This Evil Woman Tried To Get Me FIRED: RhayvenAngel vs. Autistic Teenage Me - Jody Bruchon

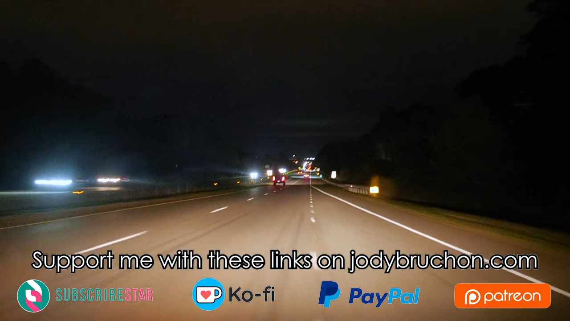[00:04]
On this edition of Rollin' Rambles, which we are going to call the Trippin' Balls edition,
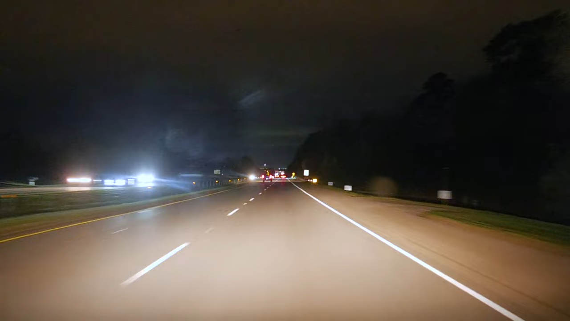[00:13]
I've cranked the frame rate on my camera way down to 15 frames a second instead of 60. What this means is everything will look very wooshy and blurry. It's going to look really cool, and as it gets darker, you'll be able to see things that you didn't know you even could. Anyway, today we are going to talk about an incident that happened in my youth past high school, but my first introduction to a completely